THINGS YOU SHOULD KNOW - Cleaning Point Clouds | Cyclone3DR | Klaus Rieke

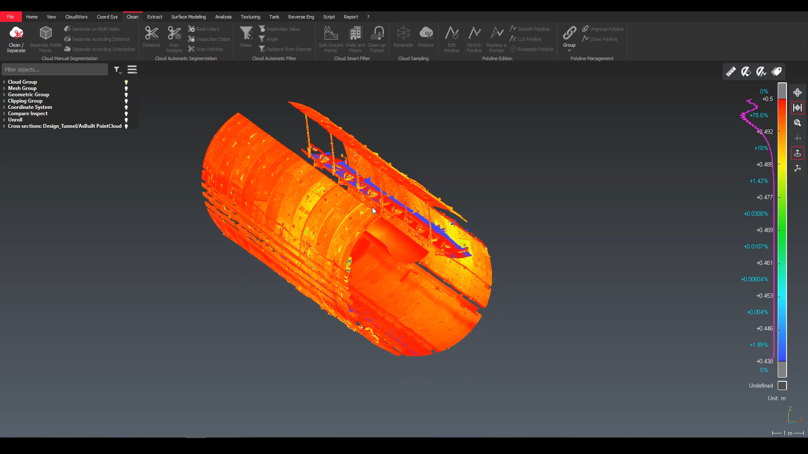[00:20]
Today we want to have a look at how to clean point clouds.
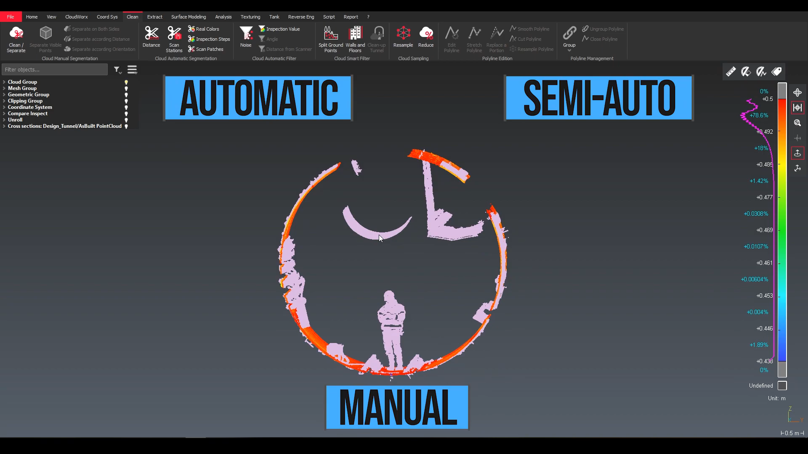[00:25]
So what is the best way? Manual, automatic or semi-automatic way?
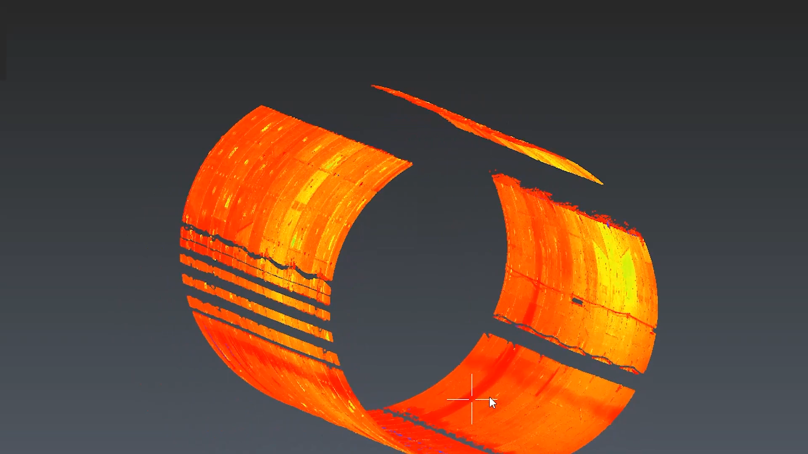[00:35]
First on our list, manual cleaning. In order to do manual clean,
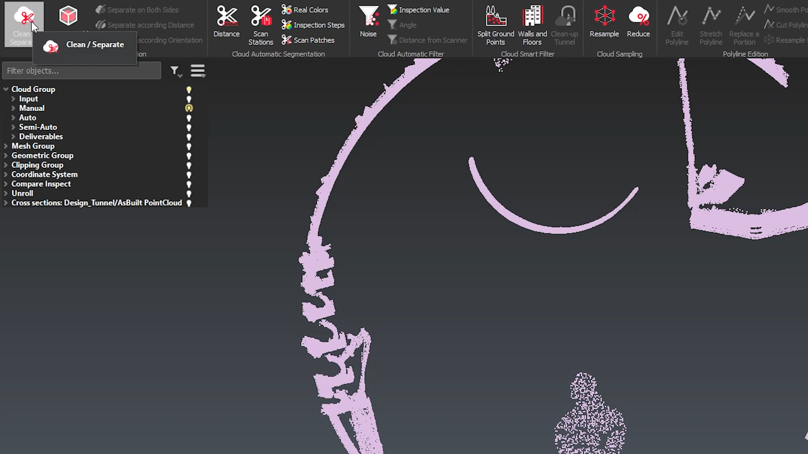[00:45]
select your point cloud and use the clean separate tool in the cleaning tab.
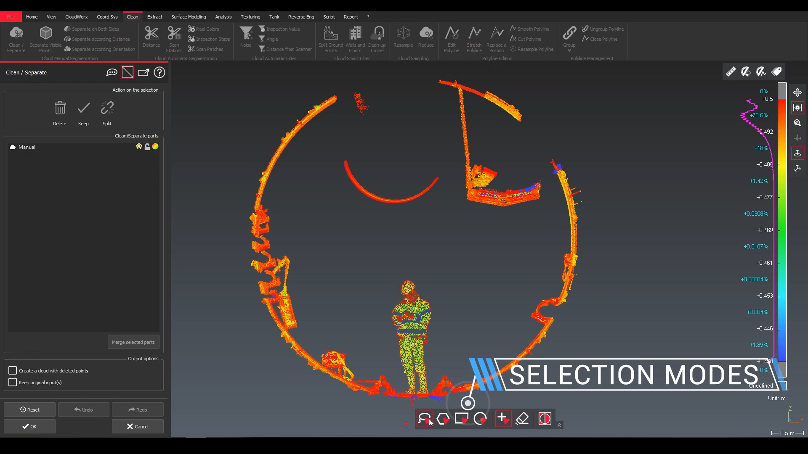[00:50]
So here we have different selection modes what we can choose from. We have a lasso mode, we have polygon,
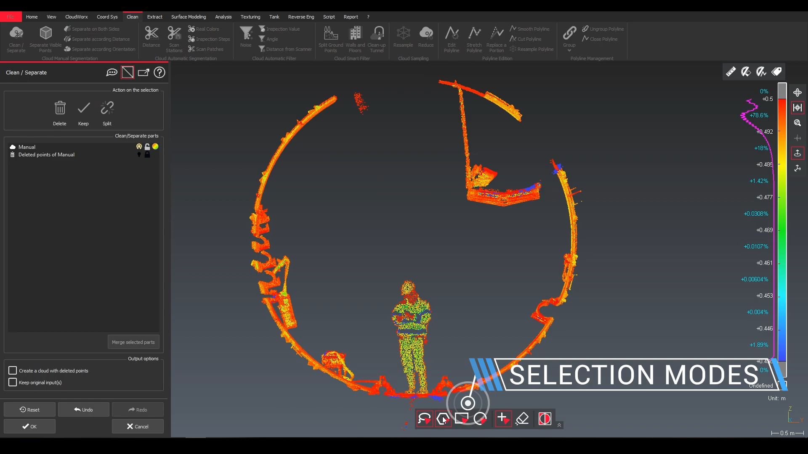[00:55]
a rectangle or a circle which helps us to clean our data.
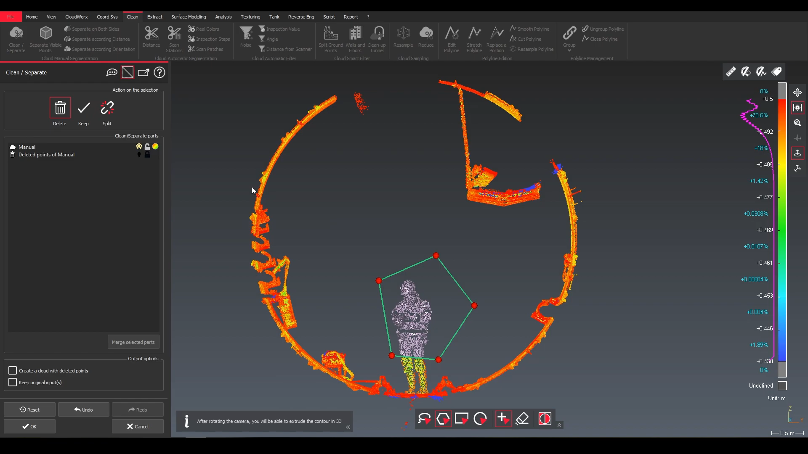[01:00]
We simply select it and then we say we want to delete it, we want to keep it or we want to split our data.
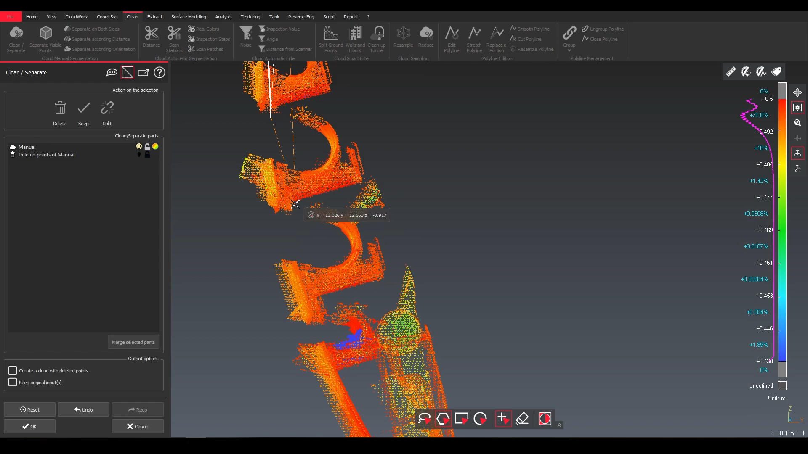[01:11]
And this we can do overall, but when it comes to changes in our geometry,
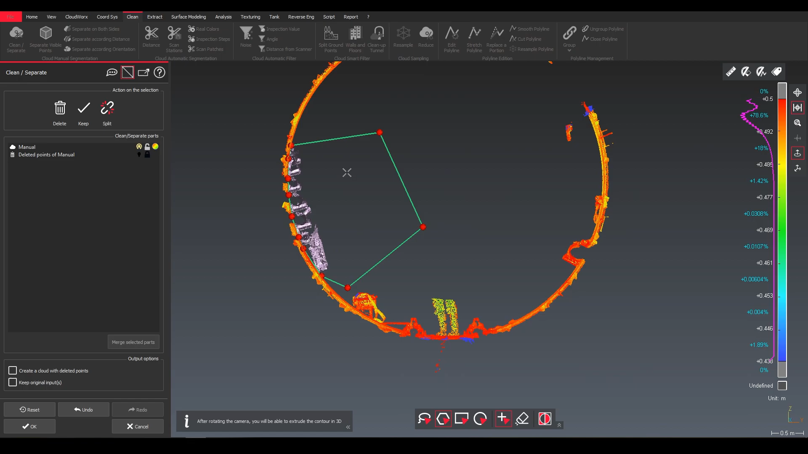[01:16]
it might be not the easiest way to exactly click what we want.
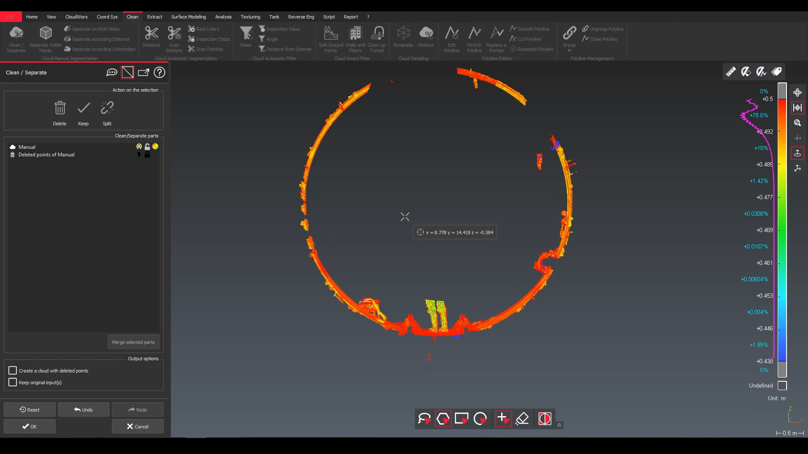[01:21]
A trick, we can use a limit box or slices.
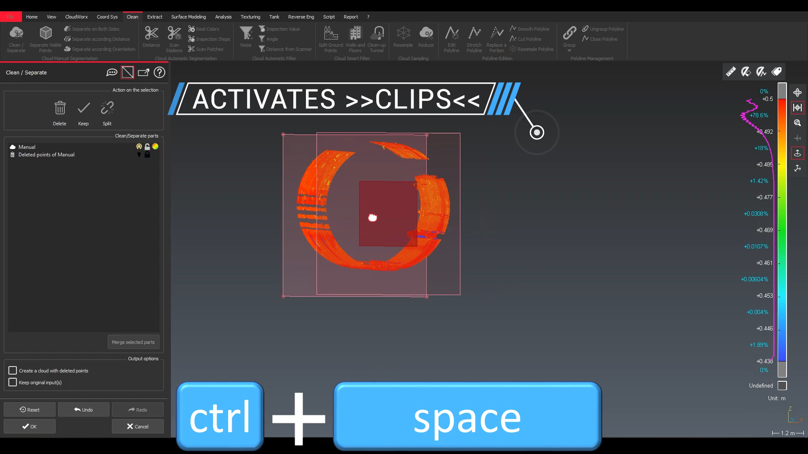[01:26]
We can activate it by simply using control and space and we
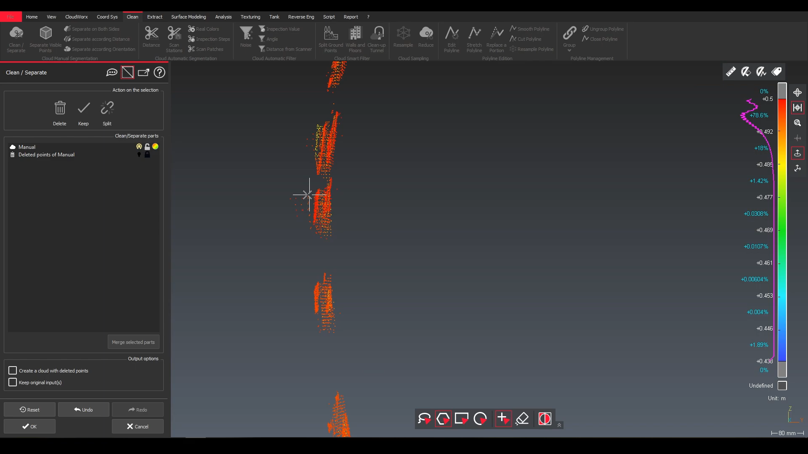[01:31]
can deactivate it or make it invisible using simply escape.
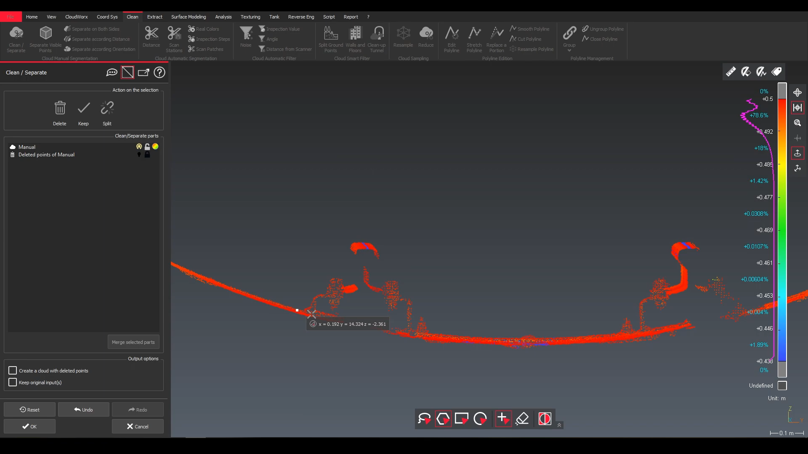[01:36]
So this will help us that we can go more in detail when it comes to manual cleaning.
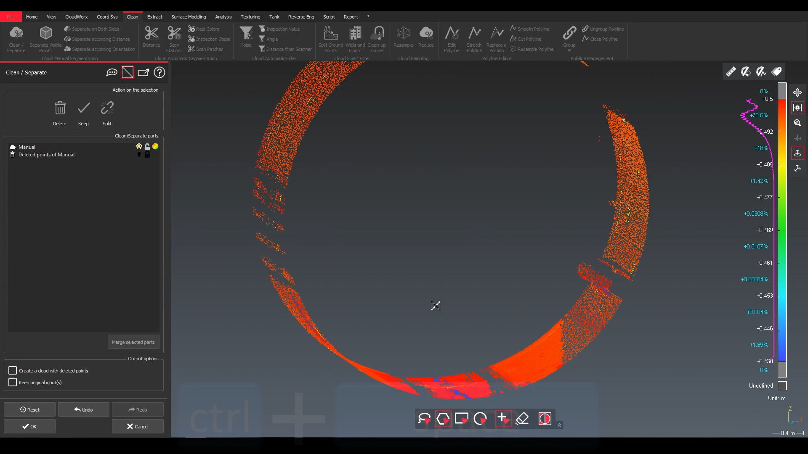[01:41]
So again, control space, we can get it back and we can also edit our
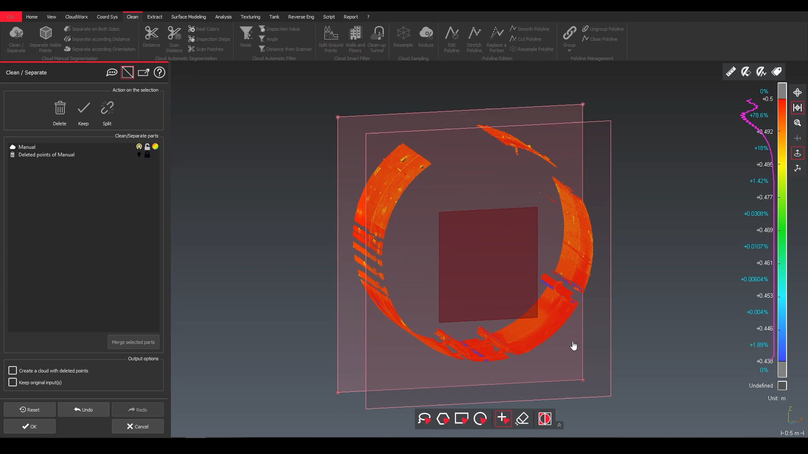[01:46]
clip here by hovering over the site and can continue.
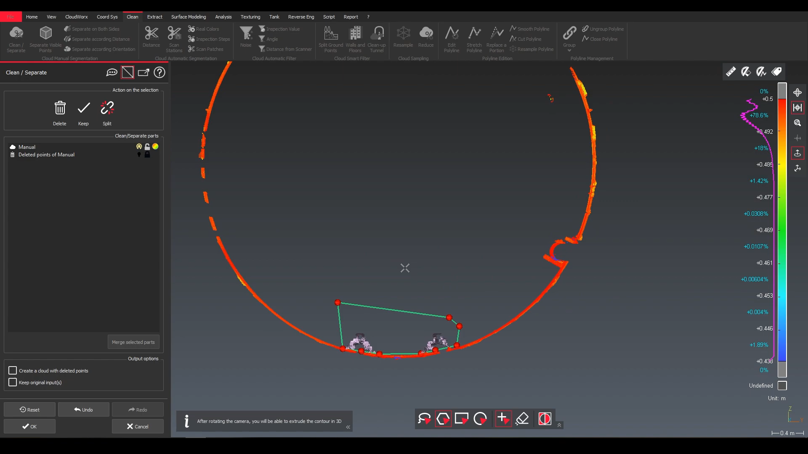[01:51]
Secondly, we're looking at auto cleaning.
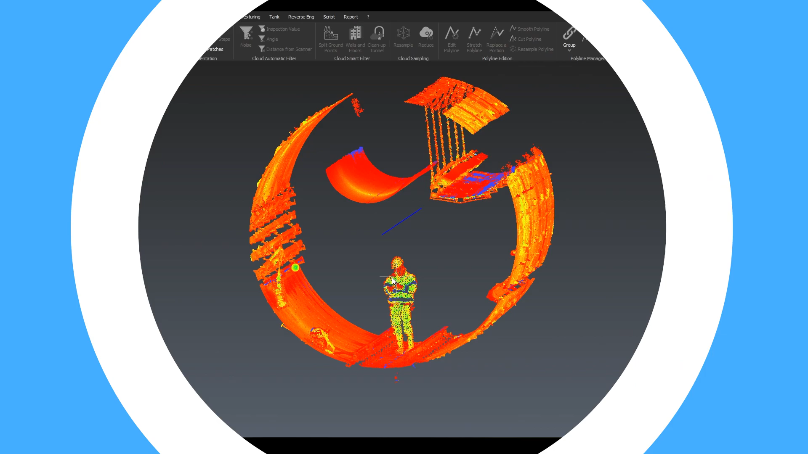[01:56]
When it comes to cleaning tunnels, we can use a clean up tunnel tool directly embedded in Cyclone 3DR.
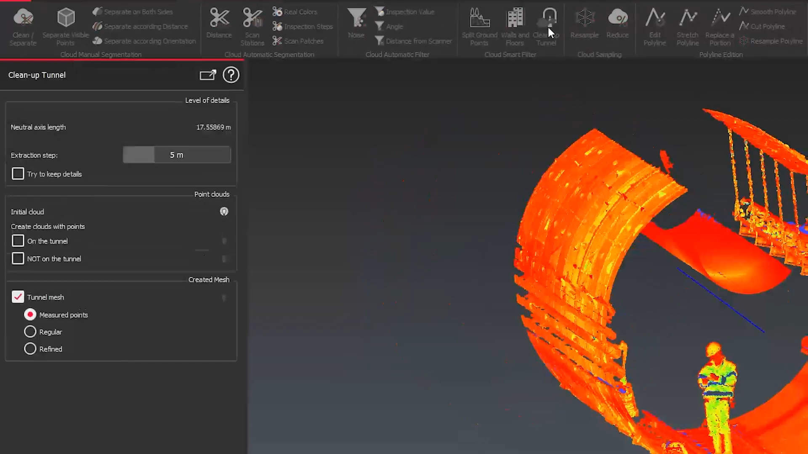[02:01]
This gives us a couple of options. The extraction step, keep the details.
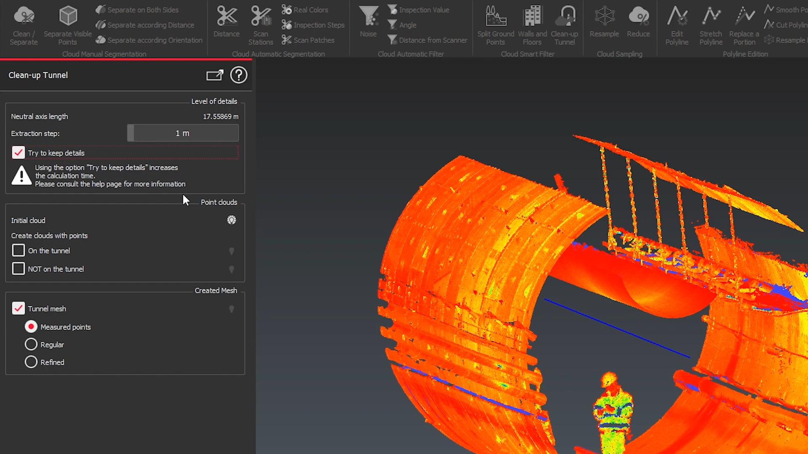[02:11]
We will see in a moment what this phone will give us. And do we want to divide
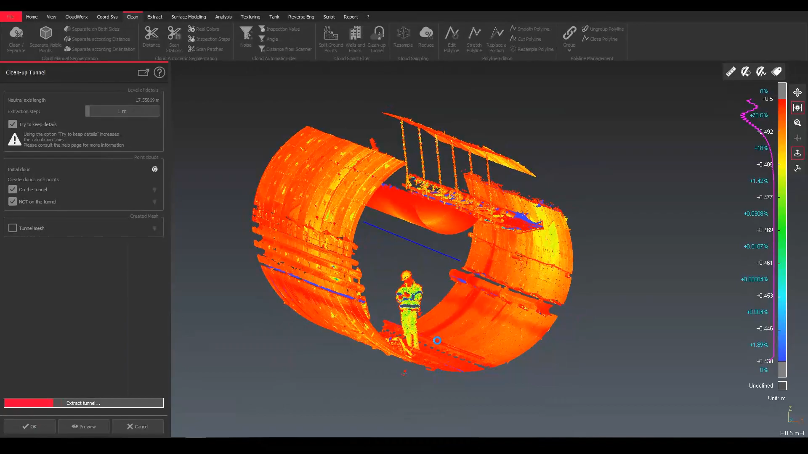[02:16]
our point cloud into inside and outside part.
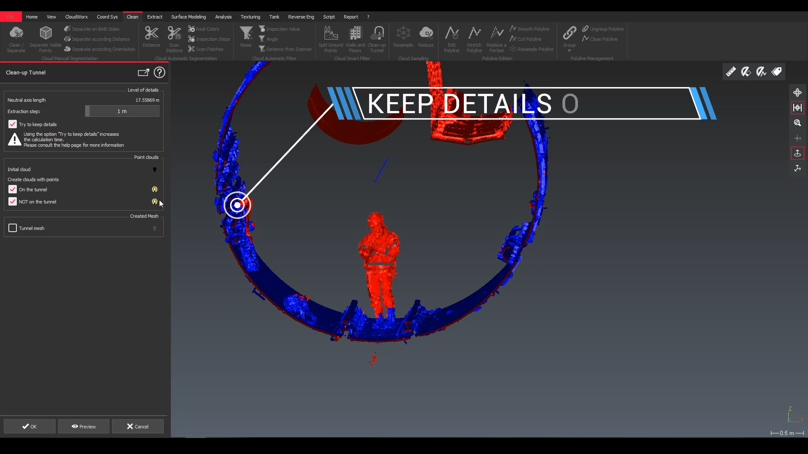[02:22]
So we can see when we say details, the details along our sidewall will now stay.
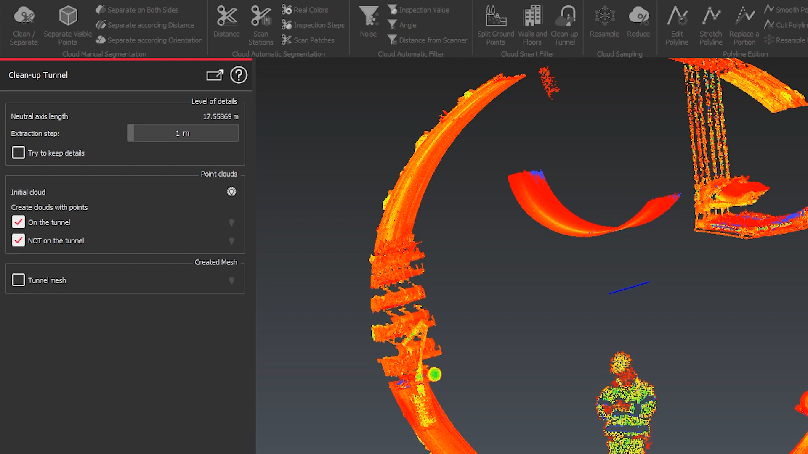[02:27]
If we untick it, we will see those will disappear mostly.
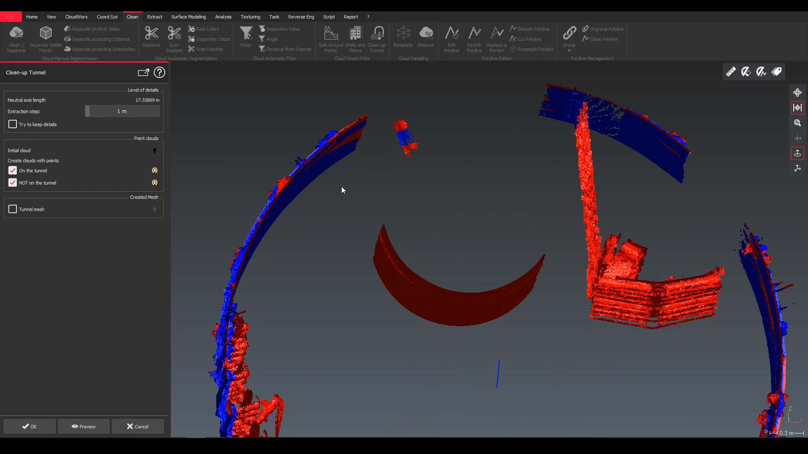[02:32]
But if we have a look a little bit closer into detail,
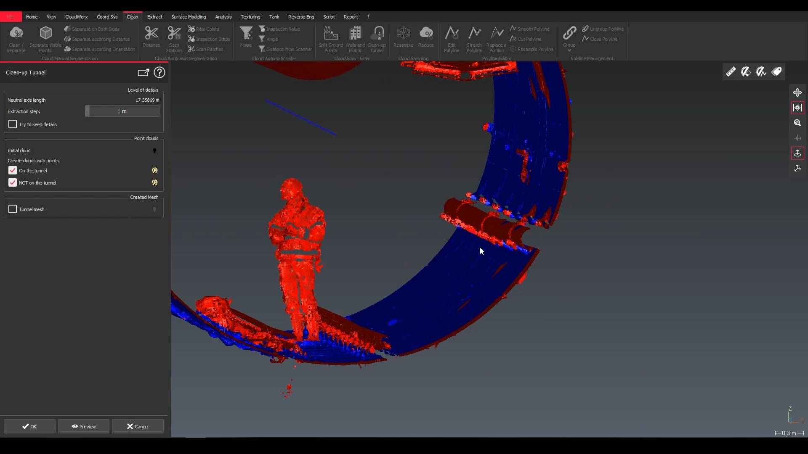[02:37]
we can still see that some of the edges along our tunnel are still there.
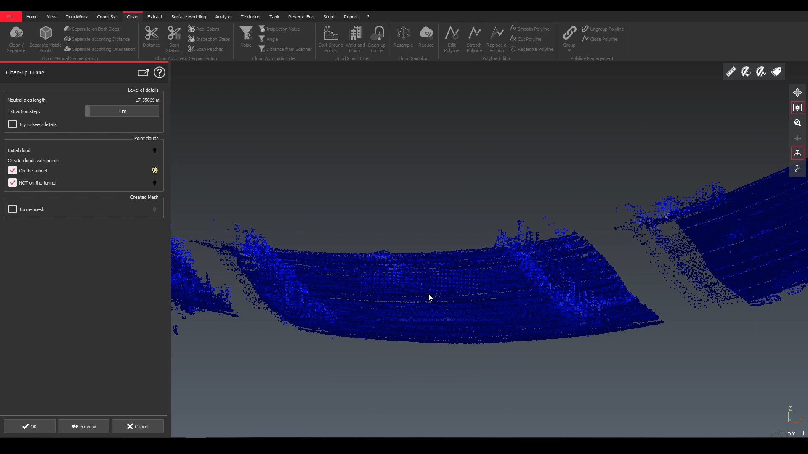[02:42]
So I like to get to take more control over it and just want to have a clean surface.
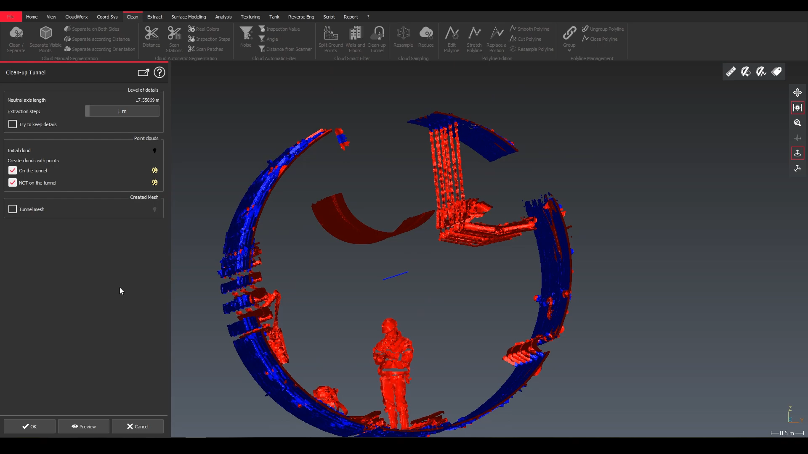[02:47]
Our third option, semi-automatic cleaning. So here you take a little advantage of a best fitted cylinder in
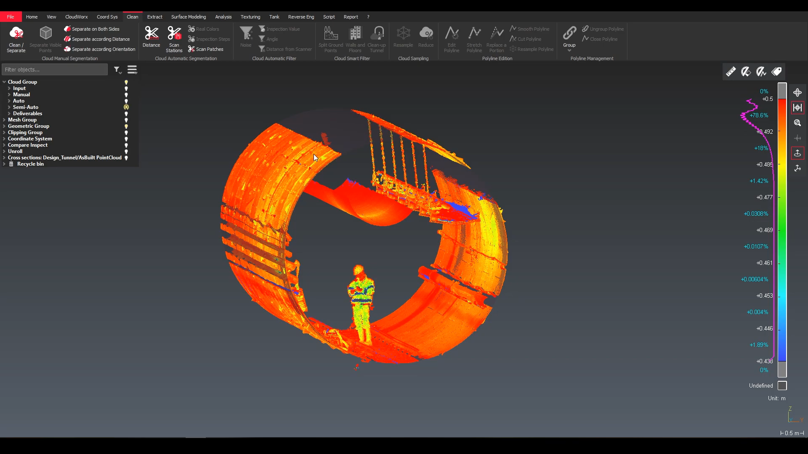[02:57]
my tunnel and I use the cylinder to actually clean it.